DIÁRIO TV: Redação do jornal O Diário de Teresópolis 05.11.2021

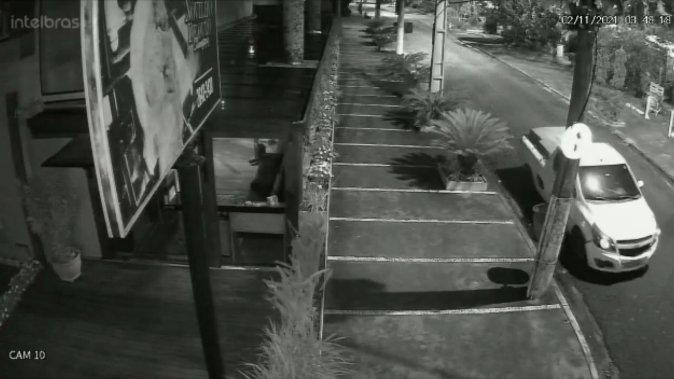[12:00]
Olha só, imagens do circuito de segurança de um estabelecimento, um restaurante lá no bairro do Alto, mostram uma dupla, olha, nessa picape montana de cor branca, três e tal da madrugada. Param a picape, ficam esperando, dão uma olhada, ver se tem alguém por perto, mas não reparam que tem uma câmera no poste. Olha, não vem ninguém, vou pegar um beijinho.